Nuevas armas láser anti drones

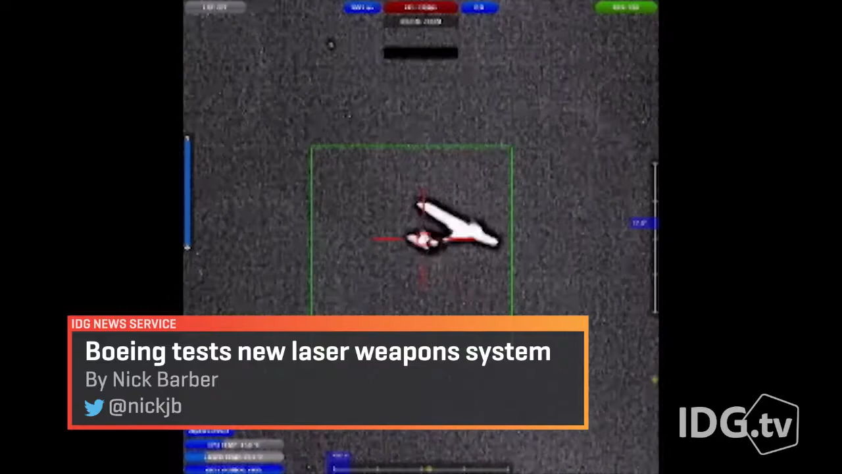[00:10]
La nueva generación de armas láser compactas de la compañía Boeing nos muestra sus avances con esta prueba realizada en California,
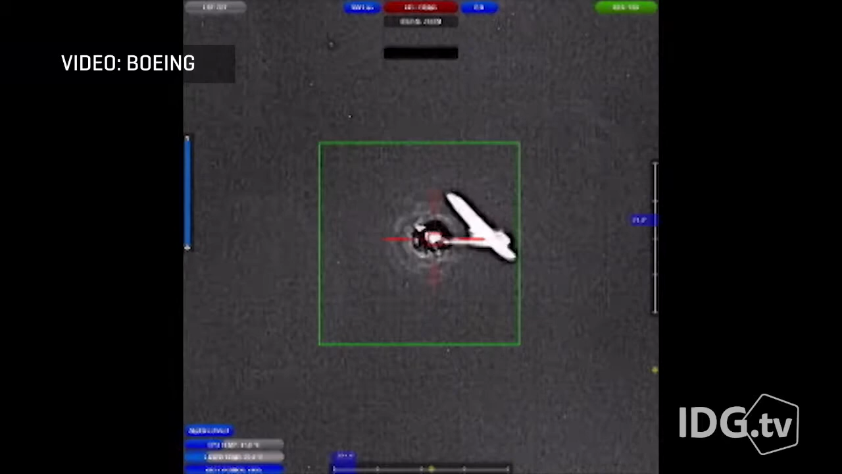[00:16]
en la que derribó un vehículo aéreo no tripulado en movimiento de los comúnmente llamados drones.
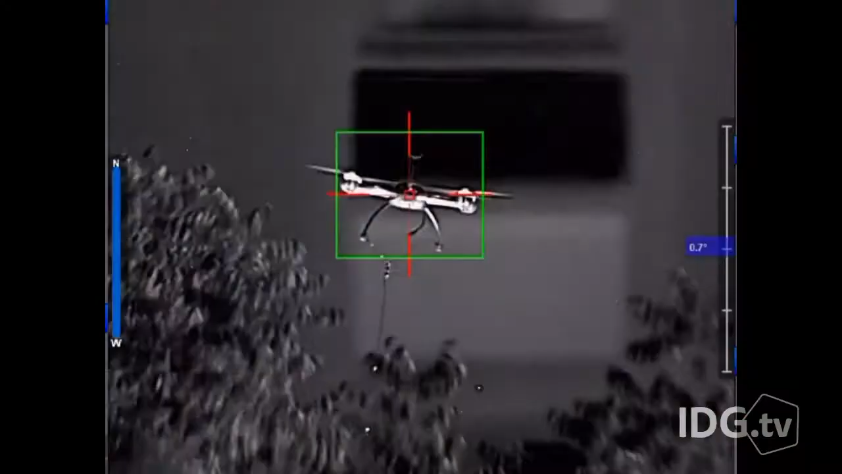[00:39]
Pero este láser no es del tipo de los que se encuentran a la venta comercialmente,
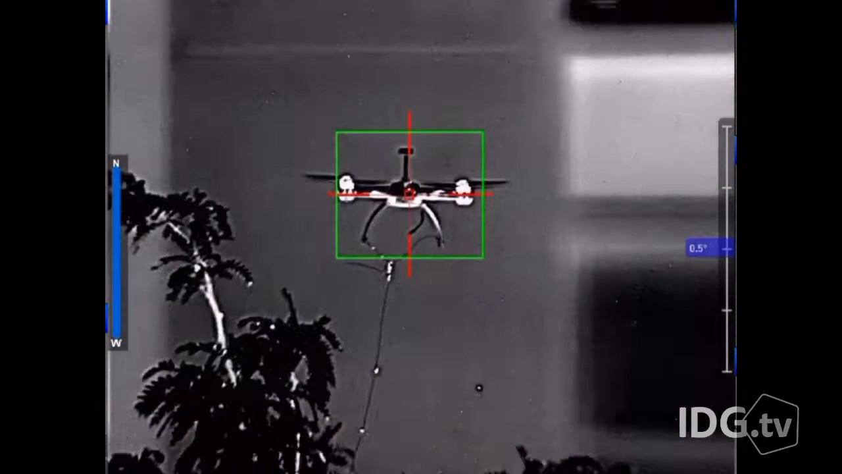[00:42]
sino uno especial para el que Boeing desarrolló los sistemas óptico y de adquisición de blancos.